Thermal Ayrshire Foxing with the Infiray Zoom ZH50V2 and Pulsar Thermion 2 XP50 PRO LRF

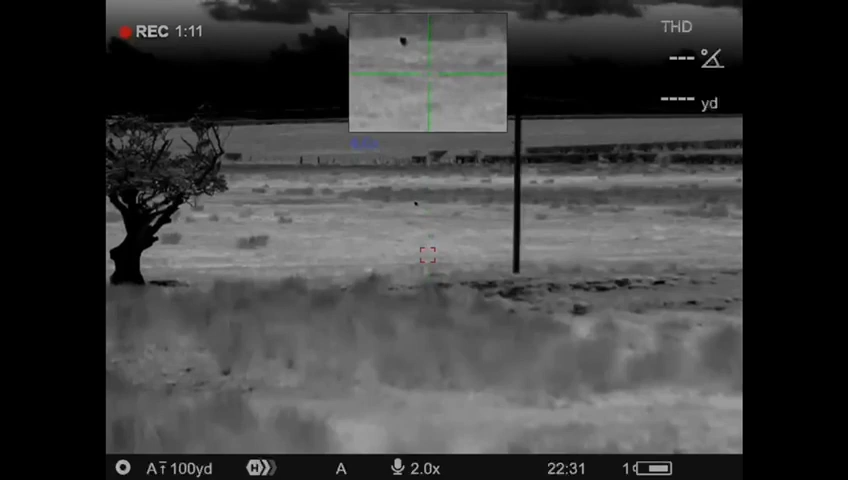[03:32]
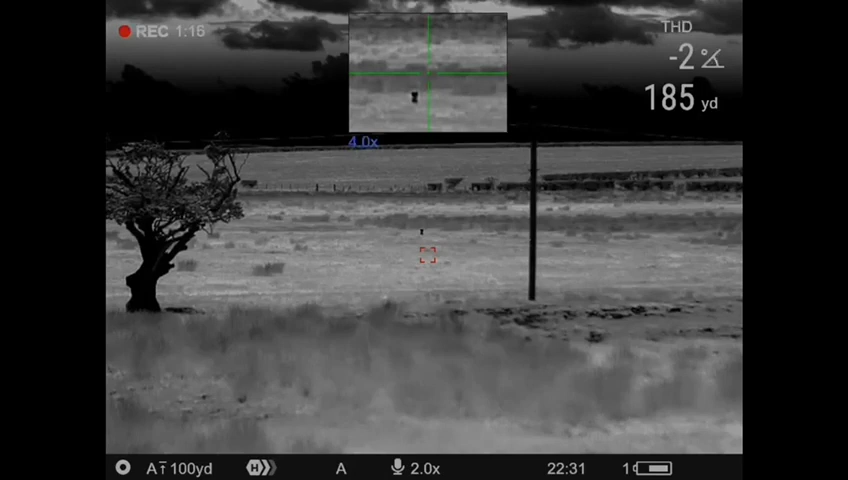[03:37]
So you can see the quality of the clear, smooth image.
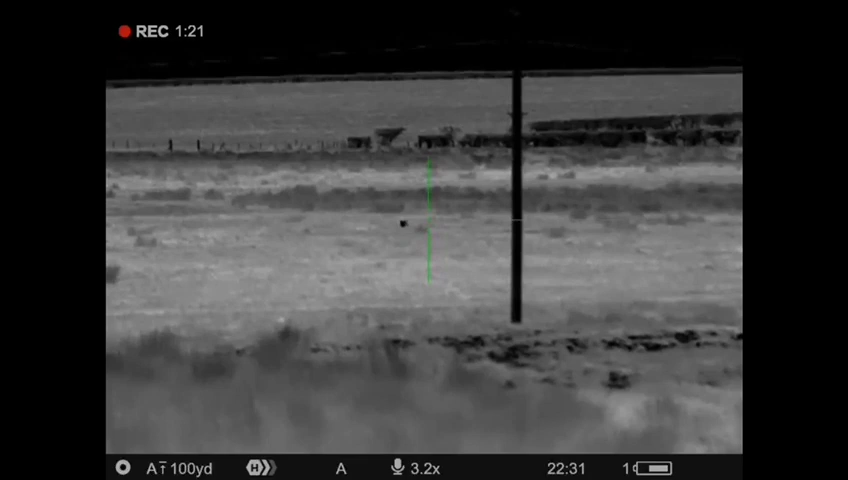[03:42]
Real high contrast on the heat sources producing that brilliant picture.
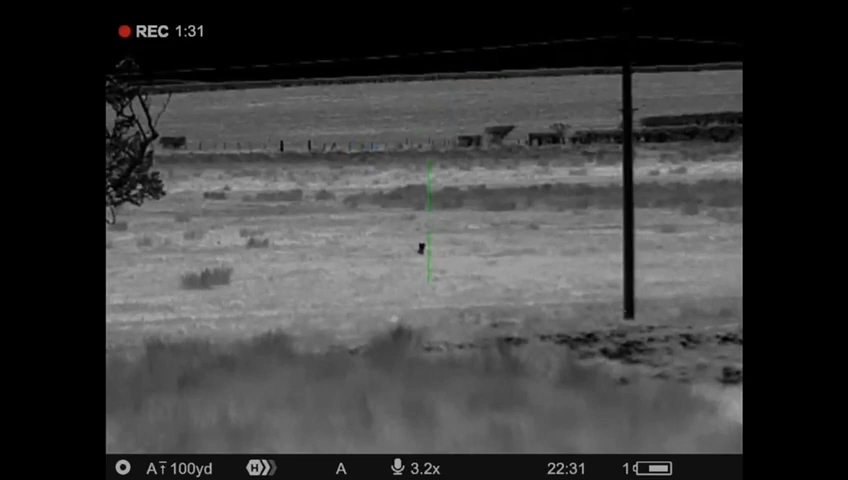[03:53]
Which gives you that kind of upper edge when you're having to do fox control at night. Continuing to squeak away to get it in a wee bit closer.
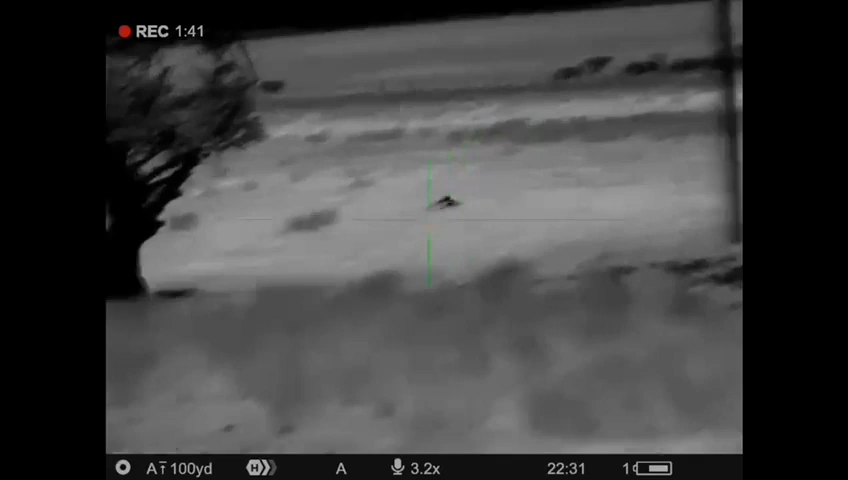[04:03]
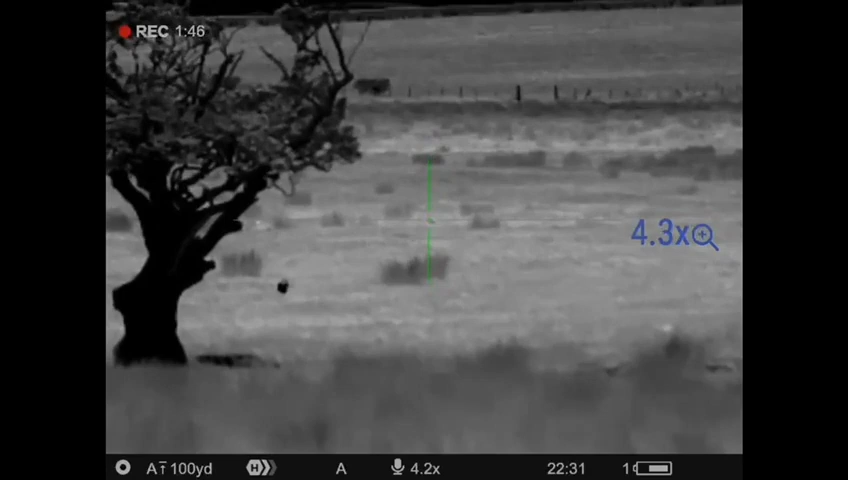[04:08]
And dispatch this fox safely and securely.
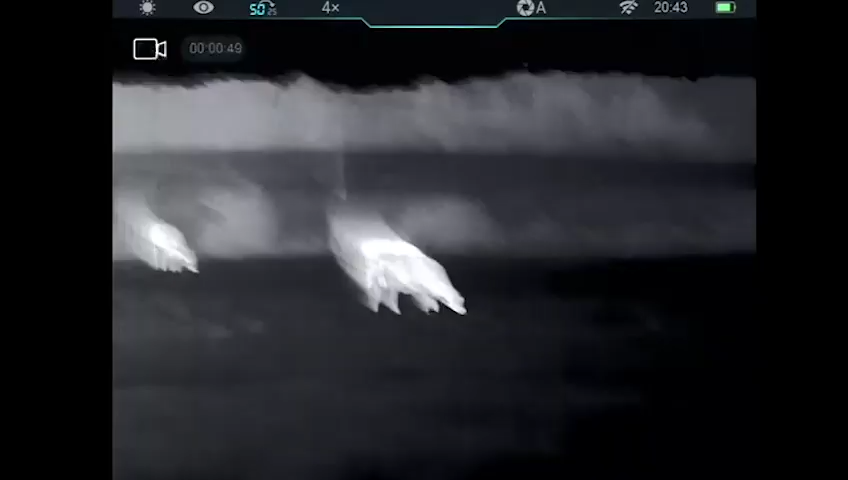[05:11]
It's got a 640x512 high resolution sensor on it as well.
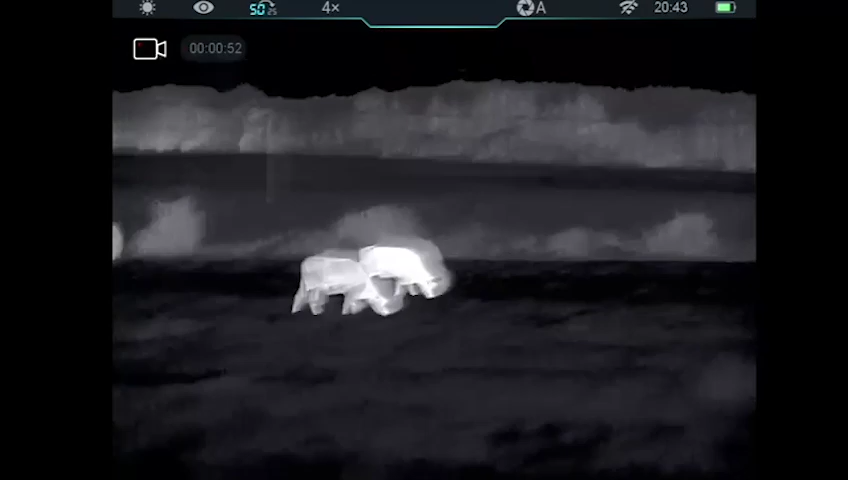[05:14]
It's got 4x base magnification with a detection range of 2600m.
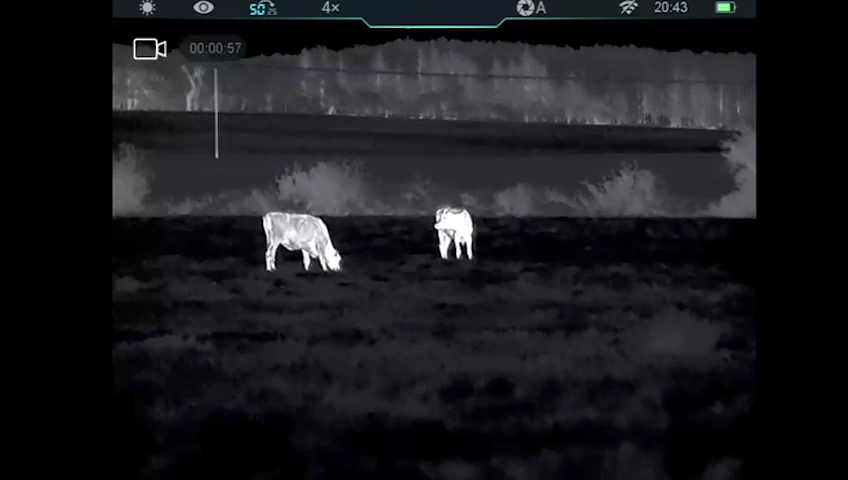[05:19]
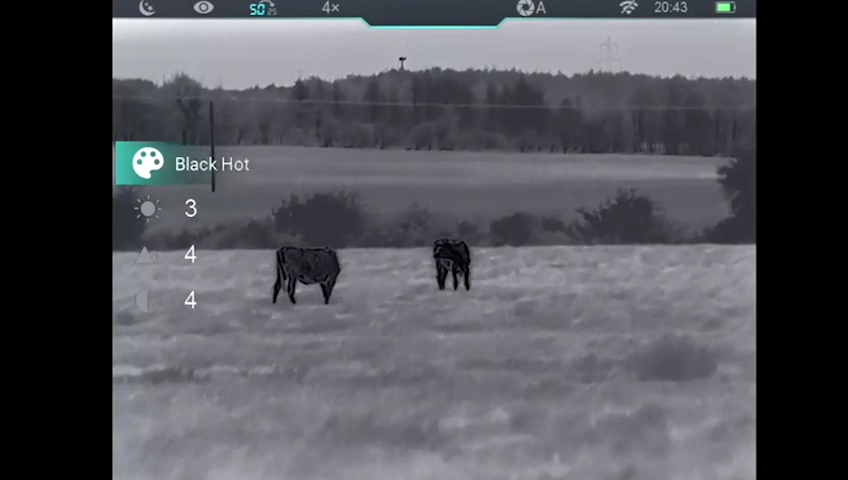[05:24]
Now something really useful on this bit of kit is the battery.
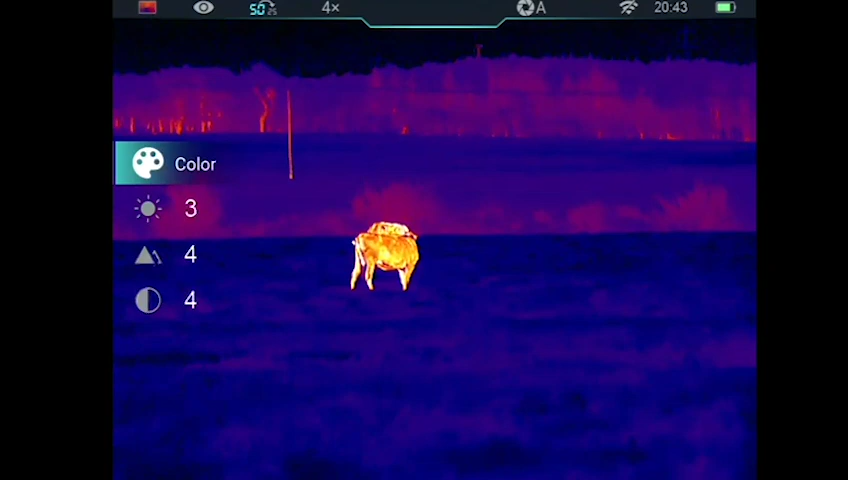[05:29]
Which slots really easily in and out. This block battery. And you get 10 hours run time on one battery.
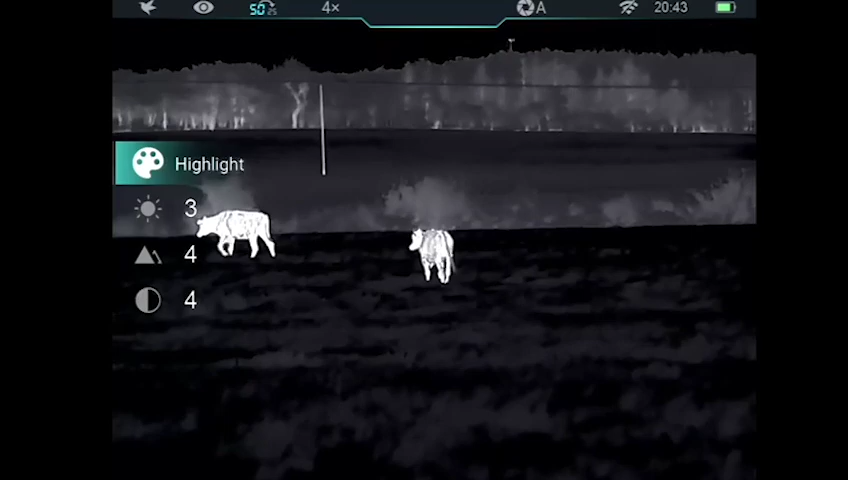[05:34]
And it comes supplied with two. So that's going to please a lot of people on there.
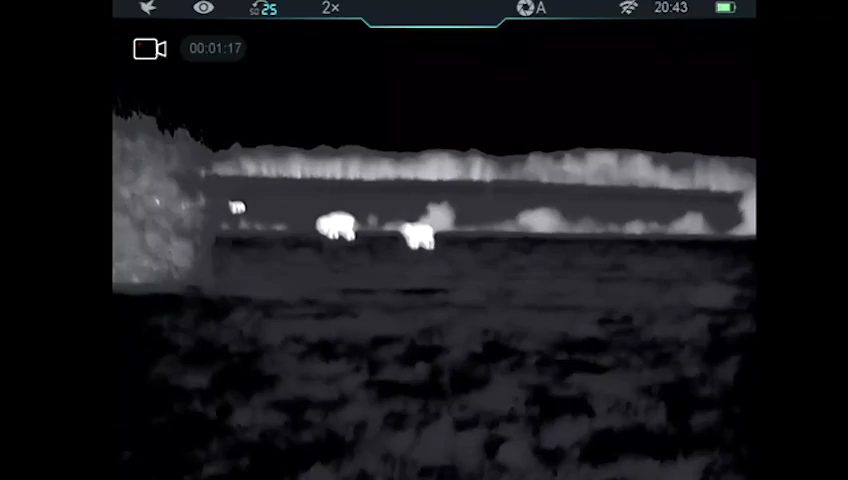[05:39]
It's got ultra clear mode for when you're in heavy rain or misty conditions.
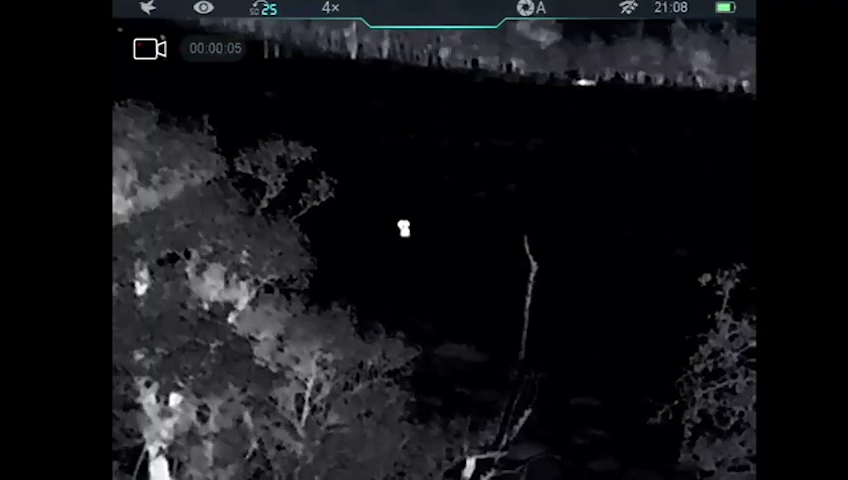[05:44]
Like we often get in the way as close to Scotland up here.
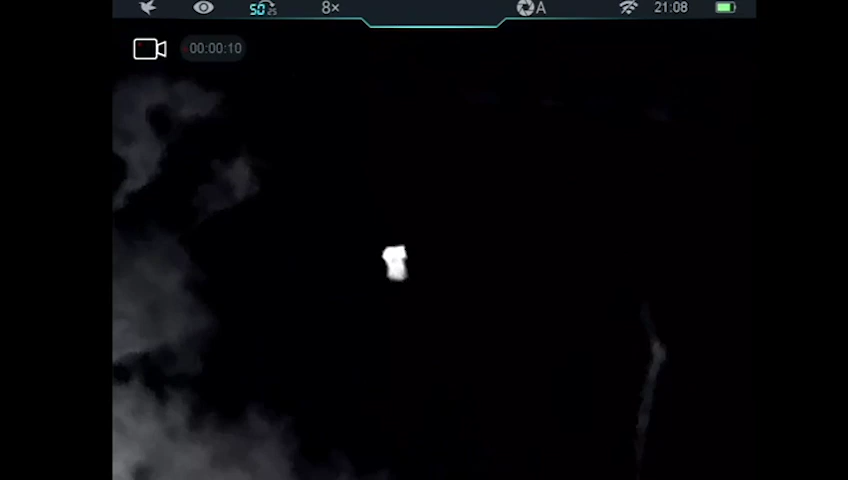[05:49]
Then that's really useful just for cutting through and getting that extra quality and an enhanced picture. It's got five colour palettes on it.
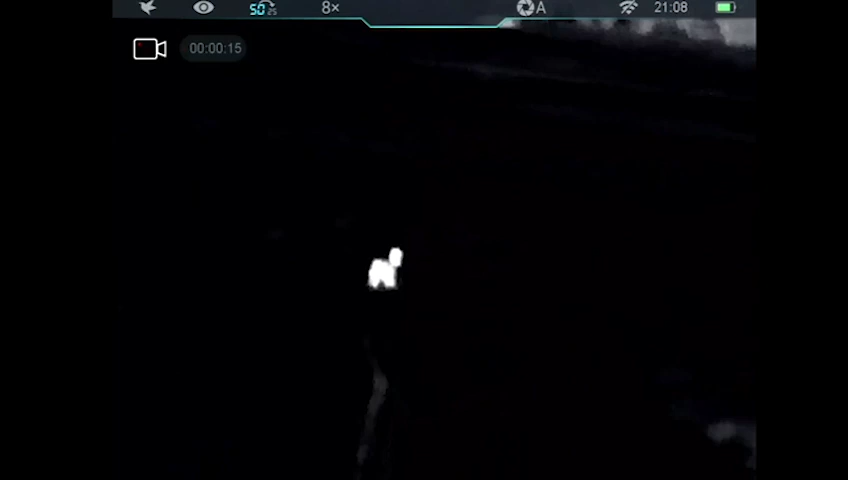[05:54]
Just the usual colour palettes as you would expect. With a highlight mode in there as well.
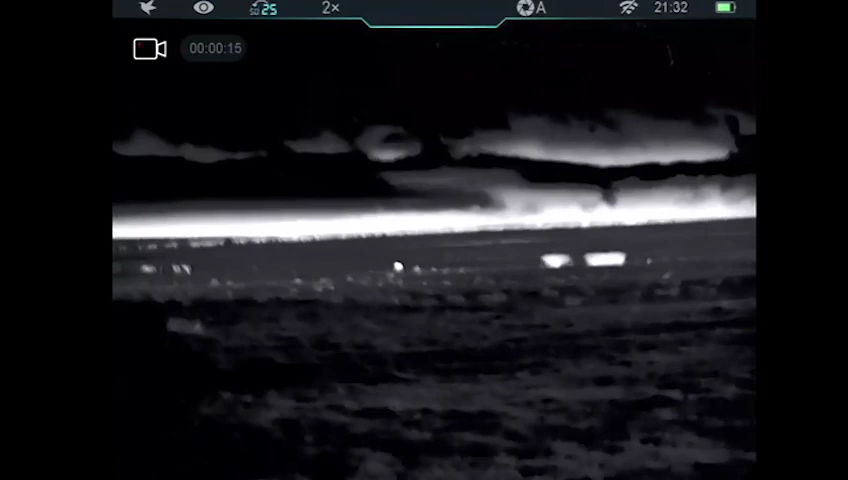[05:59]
So yeah, I really like it. One of the things I did find really useful in the field